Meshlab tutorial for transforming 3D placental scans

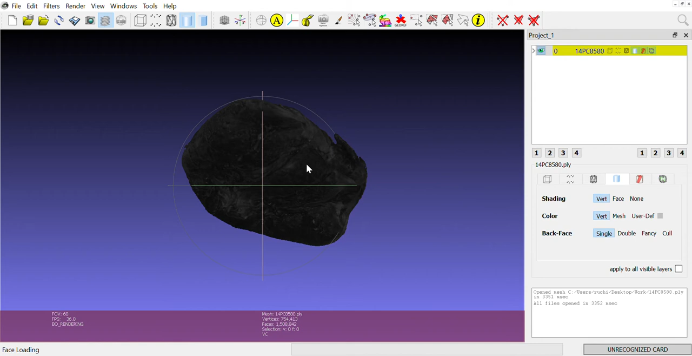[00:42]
up based on your settings it will look dark or something else you can play around a little you
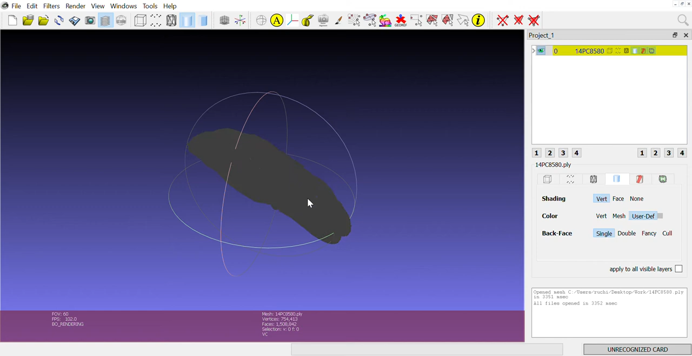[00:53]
see here
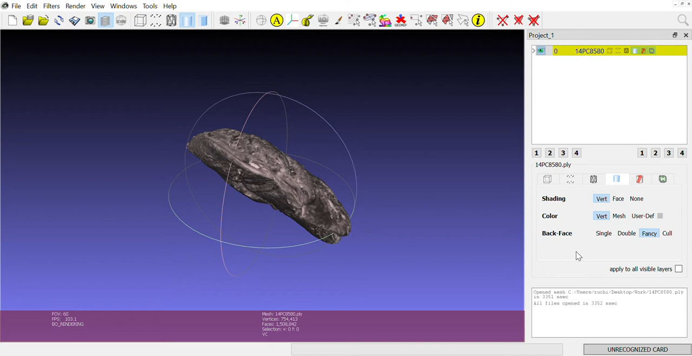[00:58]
so back face you can kind of play around a little to change the colors
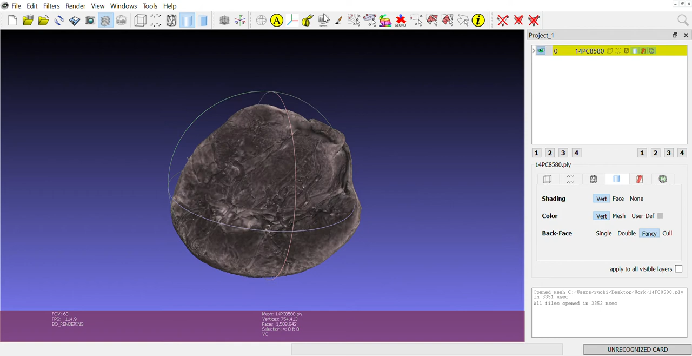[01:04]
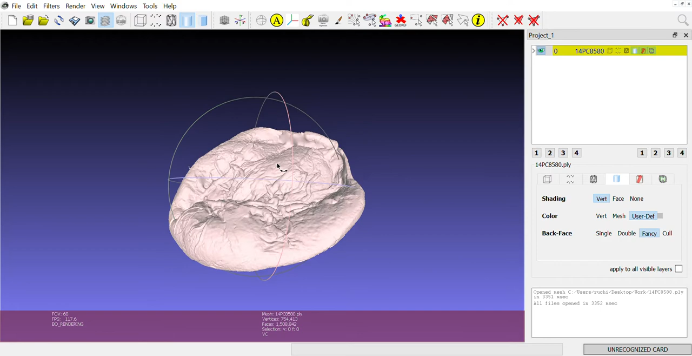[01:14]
and it looks pretty okay to me so first step would be for you to determine where the umbilical insertion point on the placenta for some of them it might be a little difficult to find for example I would say something there for this one it's somewhere around here so the goal of the final goal will be to so let me turn on this you see this axis I
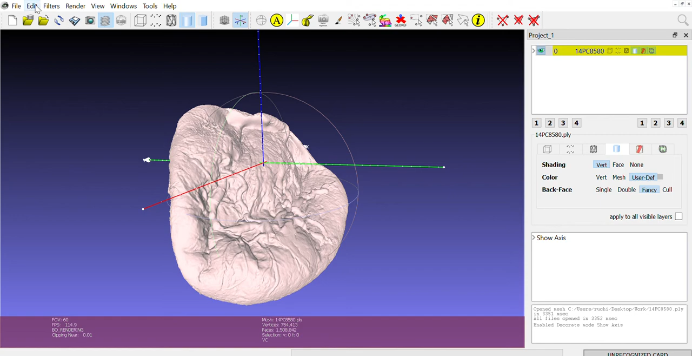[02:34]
the xy axis but the insertion point at zero zero zero zero so I'll have to not only translate this one here but also to rotate it so here's how we are going to do it people to edit this like the manipulators too so now here you will see a little guide guide of what you're supposed to do so now force T is to translate so that's just moving the placenta so if you press T on your keyboard you'll be able to translate
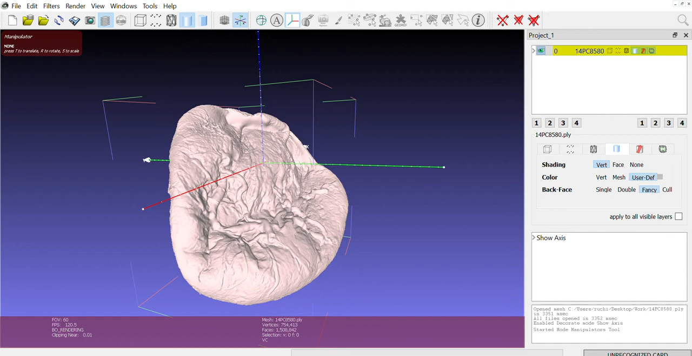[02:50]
to placenta if you press R you're able to rotate we are not looking to scale the placenta so don't bother about that so first I'm going to do translate so I'm going to hit T so now you can just select your mouse move your mouse along any of these directions a left click and
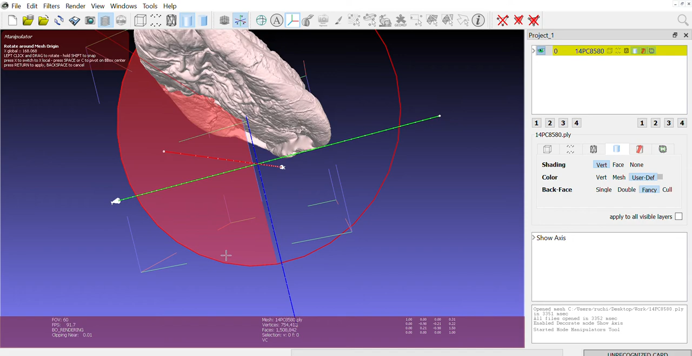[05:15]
right so sometimes you may end up doing a rotation and then translation again so if I like this I'm going to hit enter all right now in order to see
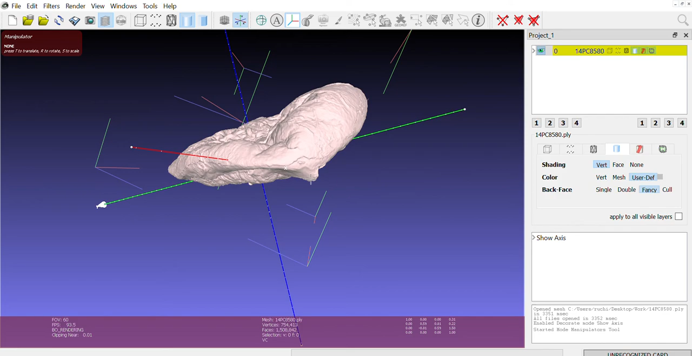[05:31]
the whole view again I'm going to hit escape so I see these circles again I see where this placenta where I am see how I moved from the insertion point even though I selected it in the
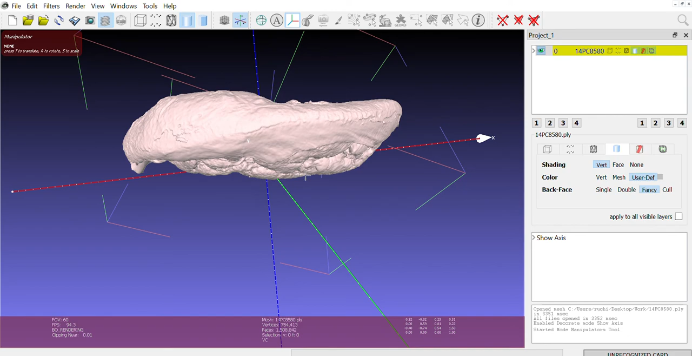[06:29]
actually not sorry so in order to go back I'm going to hit backspace so that would
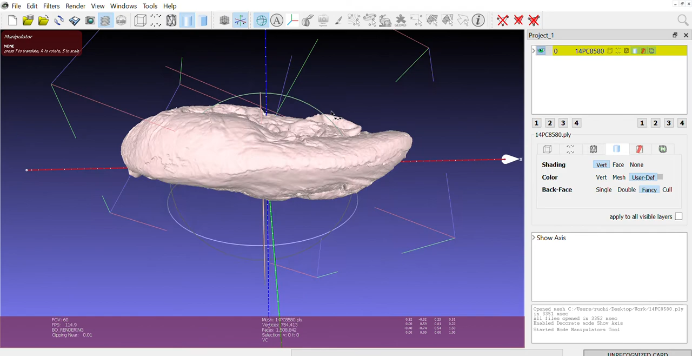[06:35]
negate all my doings what that putting this step so now I think the placenta might be pretty flat in terms of how it should be along the XY so now I
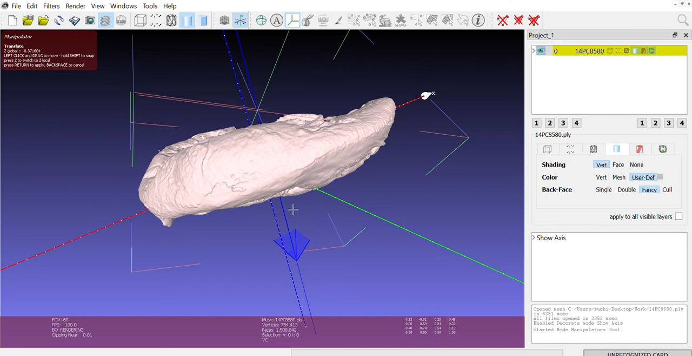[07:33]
it along the Z direction so keep it moving till say so the goal is to put the center of the placenta along the X axis so I would roughly go to the middle and just stop it over there hit enter I'm going to hit escape and see where I am in the
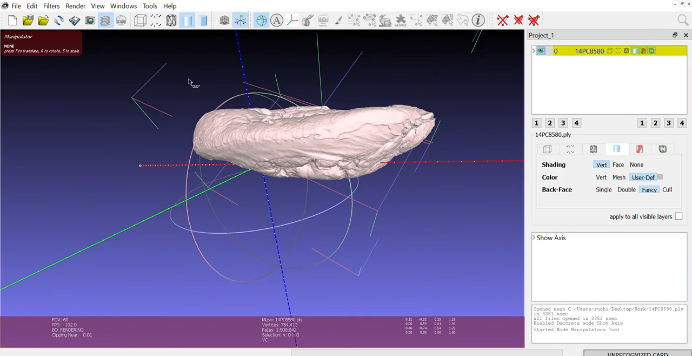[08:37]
slightly I can again hit escape go back to the manipulator tool and put a rotation I'm assuming you get the goal over here once you're done with this the next step is to go to filters you see this mesh layer matrix freeze current matrix and you're going to say apply this